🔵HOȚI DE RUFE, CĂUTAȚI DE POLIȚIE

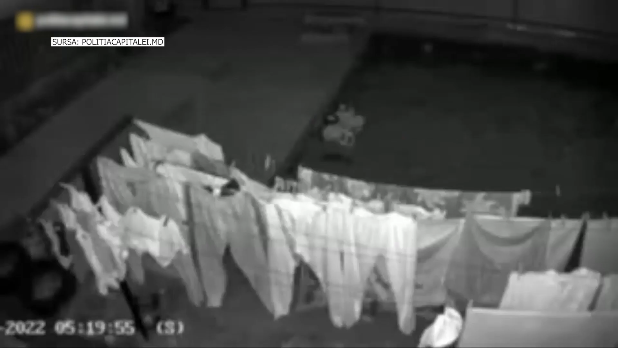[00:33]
În alte secvențe înregistrate în timpul nopții, un alt tânăr se apropie de sârmele pline cu haine și ia mai mult de jumătate dintre ele, apoi pleacă de la fața locului. Un alt caz a fost înregistrat pe strada Florăriei din același sector,